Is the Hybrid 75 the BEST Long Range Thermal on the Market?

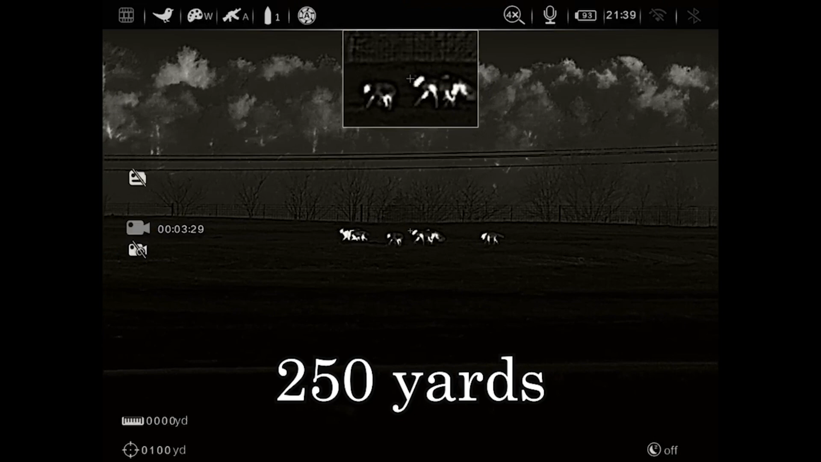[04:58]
Also, it does have onboard ballistics compensator inside the scope.
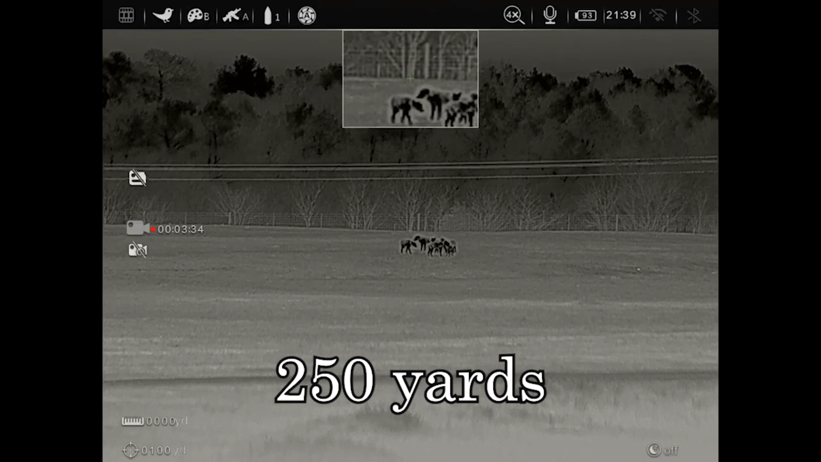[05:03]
So you put your bullet information so you can, you know,
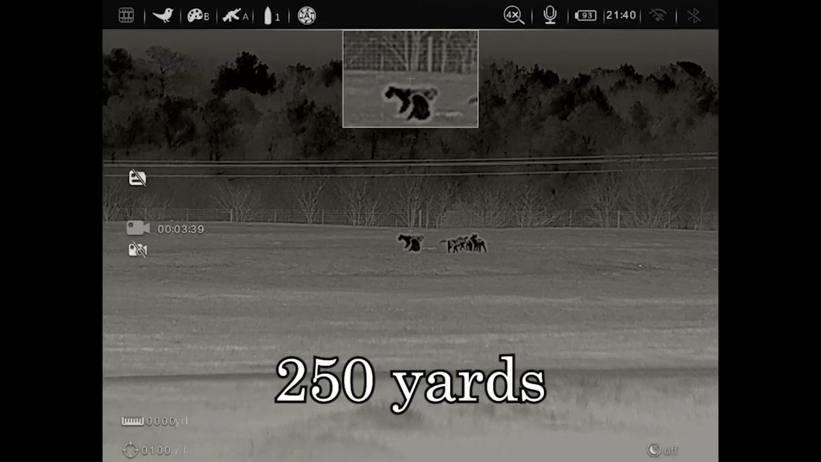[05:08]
range an object and it will correct your shot based on the, based on the yardage does come with two batteries in the box.